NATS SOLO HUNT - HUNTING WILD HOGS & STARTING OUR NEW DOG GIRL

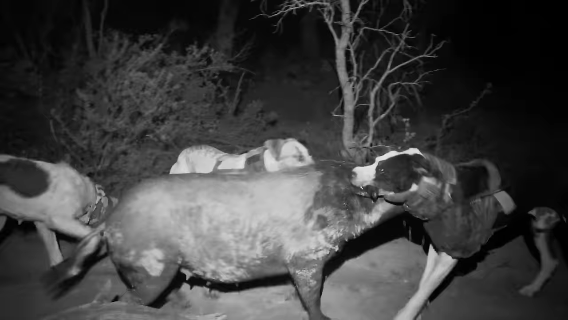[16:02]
So that was a long find through some hard country. They found the daddy.
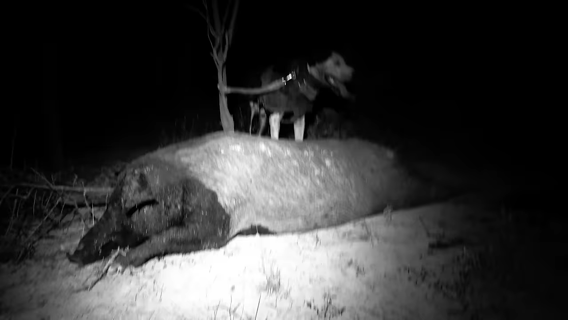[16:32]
She's fat. I reckon she'd dress high 70s. Probably high 80s, 90s live.